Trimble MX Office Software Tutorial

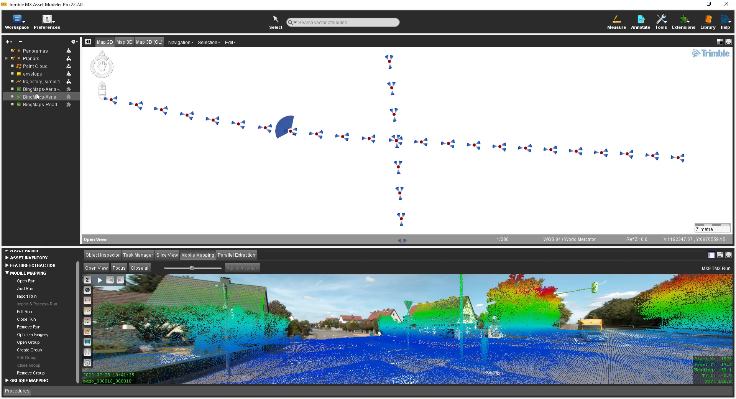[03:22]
The icon just above it changes the display of the point cloud in the mobile mapping view. To display the point cloud in the map 2D view, check the box next to the point cloud layer in the legend. Point cloud data, however,
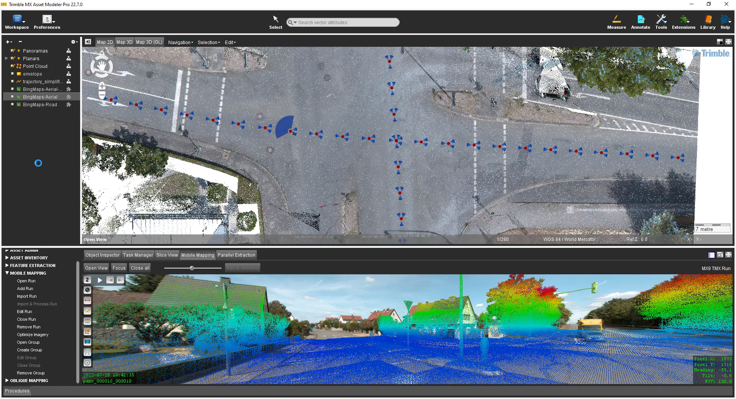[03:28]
is best viewed in a map 3D view, so I will select the map 3D tab and then I will
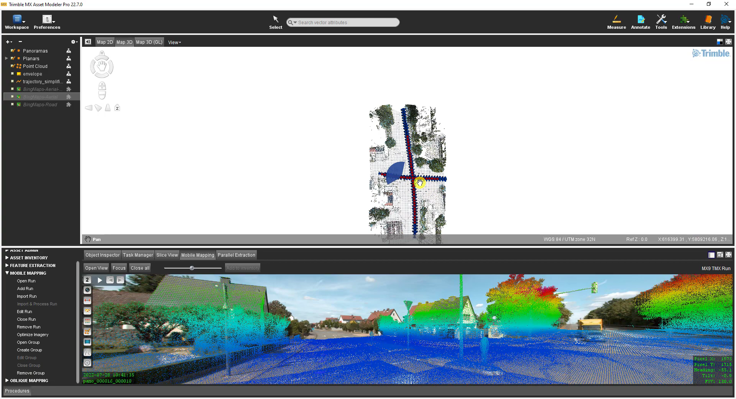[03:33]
spin the wheel on the mouse to zoom in a little closer to the intersection. Point clouds are best displayed against a darker background.
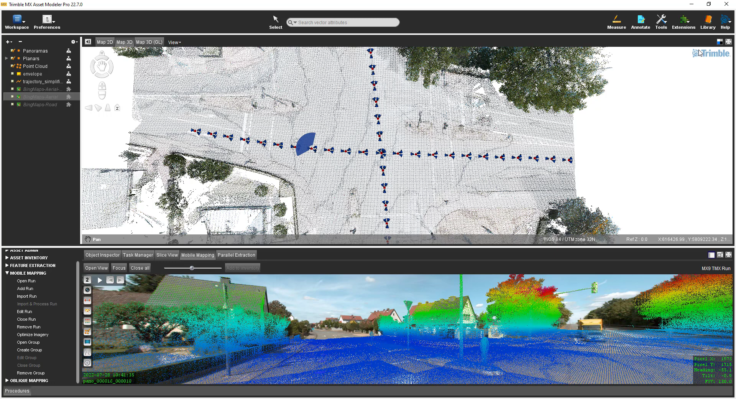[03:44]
You can change the background color of a map display by using its icon in the upper left. To pan in a map 3D view, simply hold down the right mouse button and move the mouse. To rotate the view, hold the left mouse button as you move the mouse. To restore to a top down view, select the top down view icon in the compass rows. I will now demonstrate some measurement functions available in TMX.
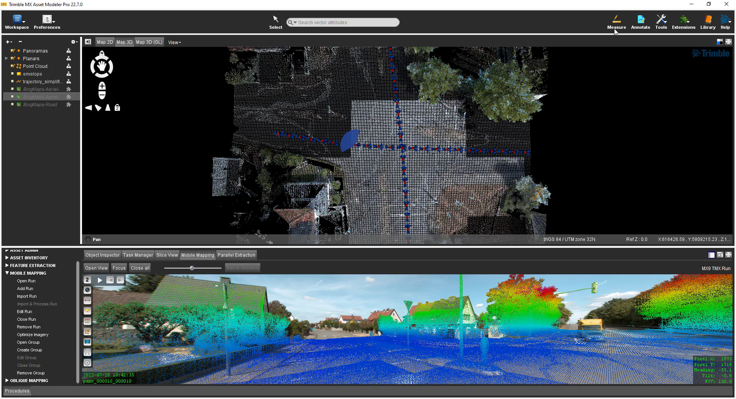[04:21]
Measurements can be made in either the map 2D, map 3D or mobile mapping views. To access the measure functions, select the measure icon at the top. Measurements using the point cloud are best made using a 3D measure technique, which can be set by selecting measure preferences at the top of the dialog.
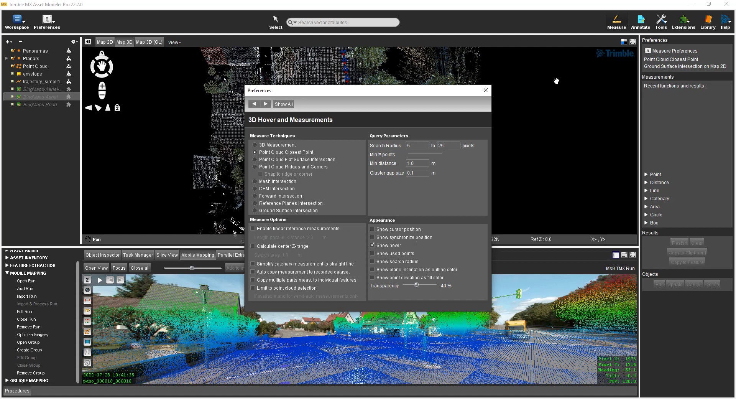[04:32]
Under measure techniques, select 3D measurement and then close the dialog. Point measurement functions are accessible by expanding the point group. The first icon on the top row to the left is the single point and this icon can be used to collect, for example, a point at the base of a pole.
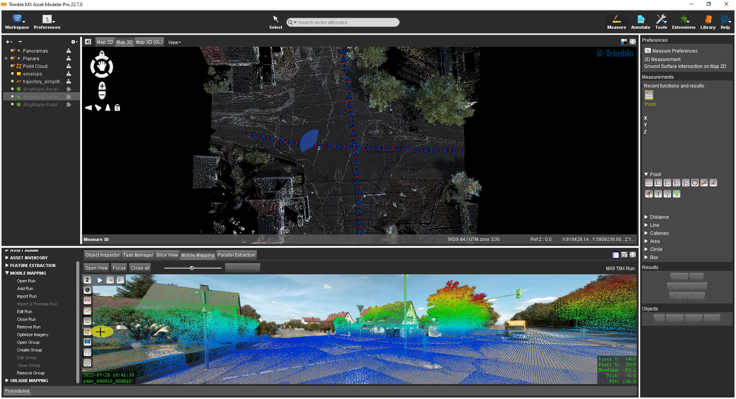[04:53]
So I will turn off the display of the point cloud in the mobile mapping view and perhaps navigate the view a little closer to this pole. And to measure the location at the base of this pole, I simply click once. When a single point measurement has been made, its coordinate information is displayed in the dialog. The yellow disk that appears with the cursor in a view indicates that the point cloud is being detected even if its display has been turned off. The next measurement that I would like to show is the point height to a horizontal plane,
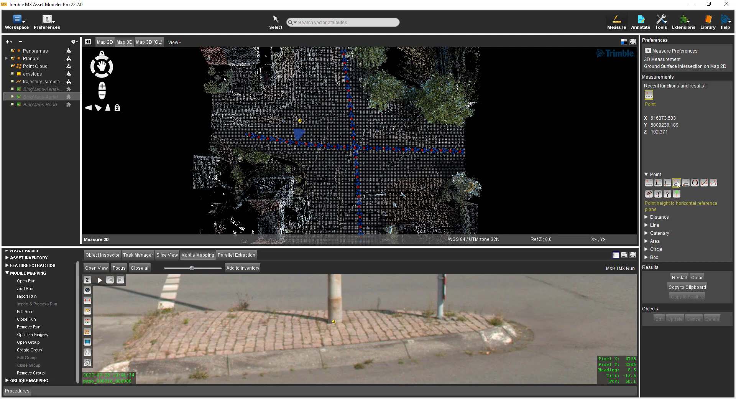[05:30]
which is the fourth icon from the left. This two click measurement provides the distance between a point and a horizontal reference. I'll navigate the mobile mapping view closer to the intersection to show this measurement using a traffic signal. I'll select the icon and I want to measure the bottom of this traffic signal. So the first measurement is on the ground below the signal and then the second measurement, the second click is at the bottom of the traffic signal. The measurement has been made on the bottom of the traffic signal and the distance to the ground is displayed.
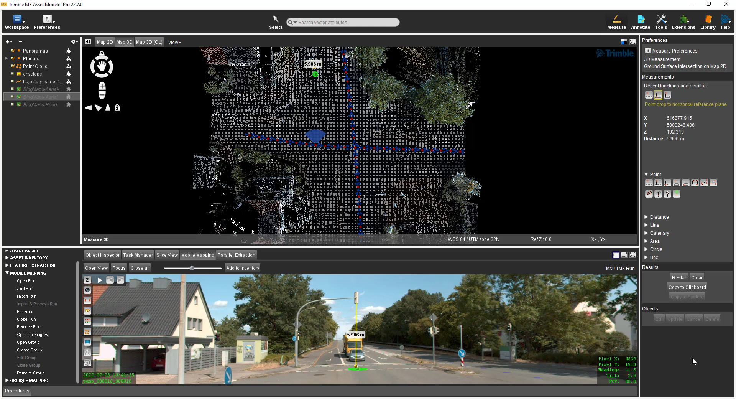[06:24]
The first click should be on the ground below the signal. The second click is on the bottom of the traffic signal. The point is placed on the ground and the distance between the ground and the signal is displayed. Line measurements are available by expanding the line group. The first icon on the left top row is a free line and this icon allows you to digitize a line anywhere in a view.
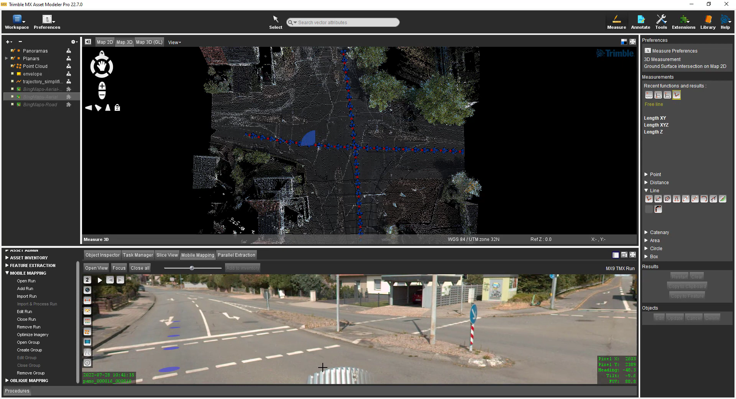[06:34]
To finish digitizing a line simply double click to end the digitizing process. After the line measurement has been made its length is displayed in the view and in the dialog along with some additional lengths. The icon just to the right is a one click ridge measurement which can be useful for measuring the street curb and gutter. This semi-automatic measurement function works better with some modification to the measurement preferences.